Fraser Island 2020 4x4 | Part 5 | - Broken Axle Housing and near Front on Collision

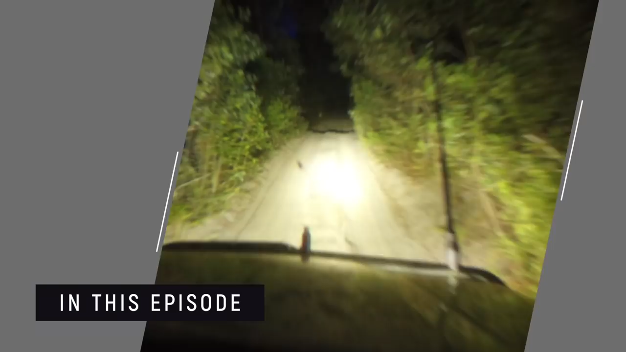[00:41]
Scotty, I think, lost his high beam.
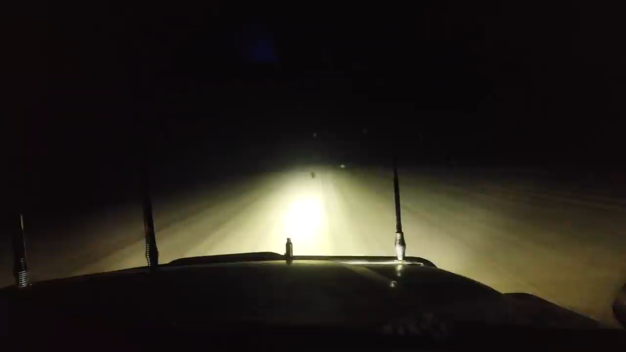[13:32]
There's a very strong onshore wind, and that still bloody human over that sea that just drove in front of us, babe. Crossy, that's so wrong. And he had kids in the car, you know. That's a disgusting behavior. Yeah, well, they're disgusting. That's freaking dangerous. That is really dangerous. That's, yeah, anyway.
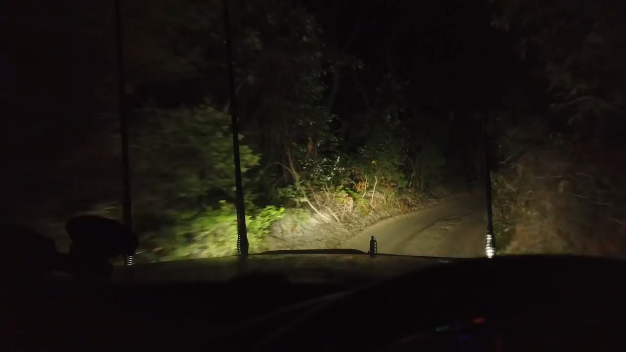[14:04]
I'm just glad I have that ultra vision. That's high beam of my upgraded headlights. They have LEDs in, but yeah, it's not that much. Now we have the ultra vision on, so
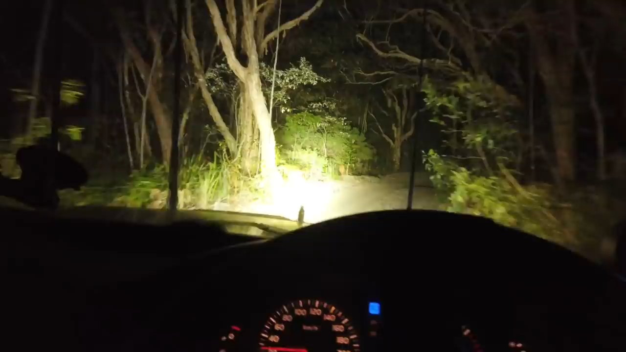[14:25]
seems to be a loose in my top light bar, so I can't run that.
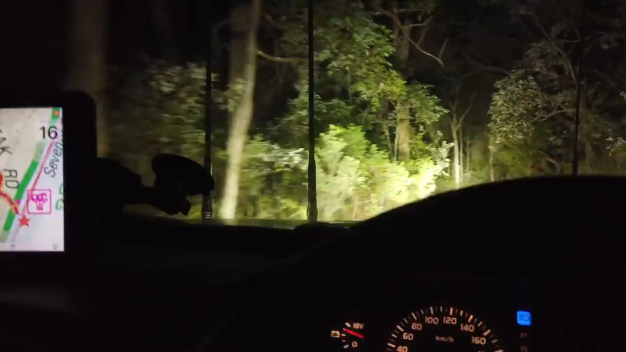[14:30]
I have to check that out tomorrow, but that's somewhere in the cabling. And yeah, that makes obviously quite a difference here from this to this. It all happens together as usual. Smelling diff oil here. And 9:30 or so at night, and Scotty, I think, lost his high beam. Scotty, do you copy?